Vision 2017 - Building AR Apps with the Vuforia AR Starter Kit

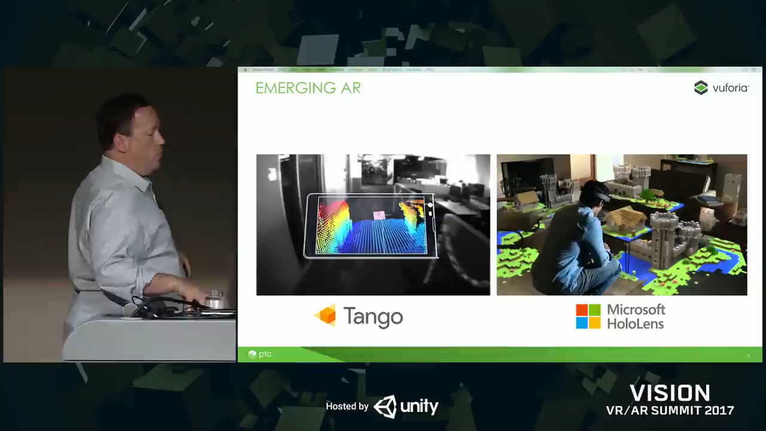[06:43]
This is what gives you, on the left, Tango's ability to navigate within spaces and to have a sense of the contour and the area of the space.